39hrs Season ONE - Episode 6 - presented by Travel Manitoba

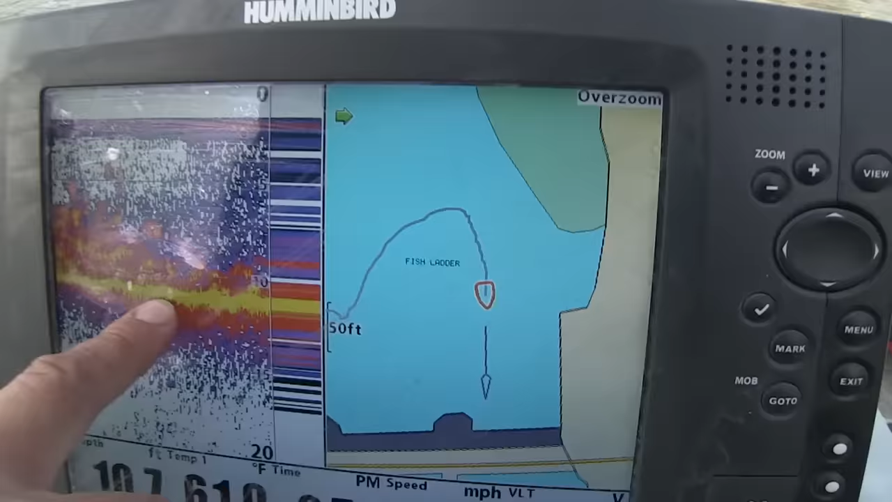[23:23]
Oh, I believe it. There's a million. So we're in a hardcore eddy here.
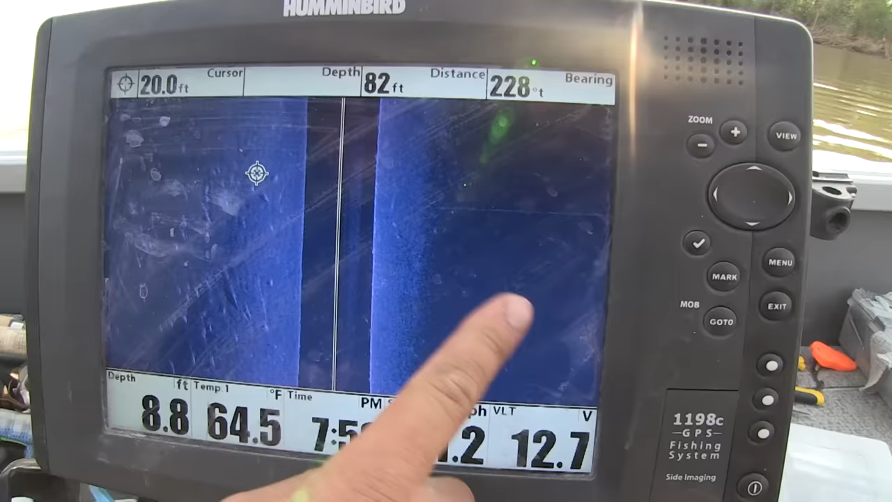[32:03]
On screen: depth 8.8 ft, water 64.5°F
All smooth, and this side all speckled. I already marked that corner, that corner, that corner, that corner. Just throwing waypoints down, just so we got some reference points.
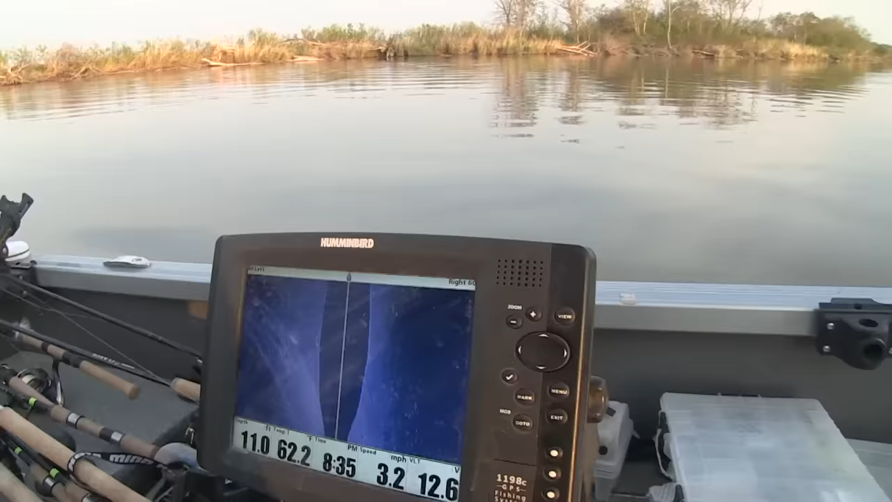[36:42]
On screen: depth 11.0 ft, water 62.2°F, speed 3.2 mph
Like 8 foot deep. As soon as we dropped into here,
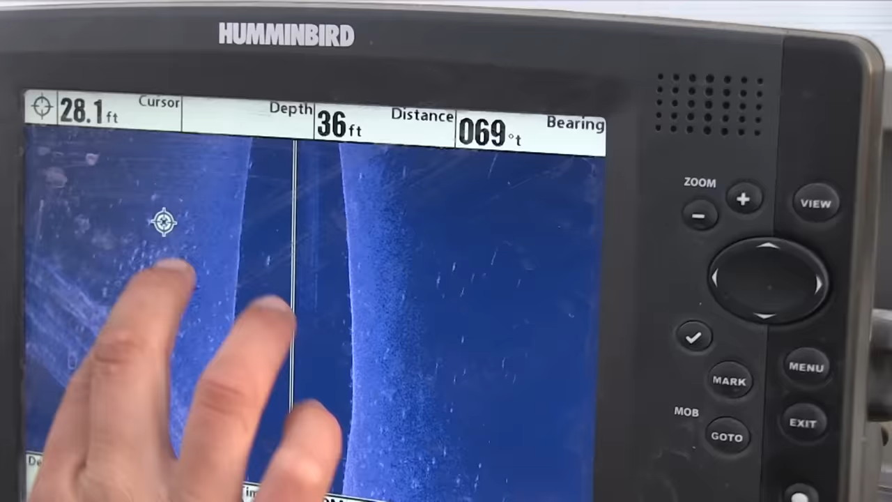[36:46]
you can see they're definitely related right to that bank, because there was a strip of fish there. So we've got 25 minutes to see what they are.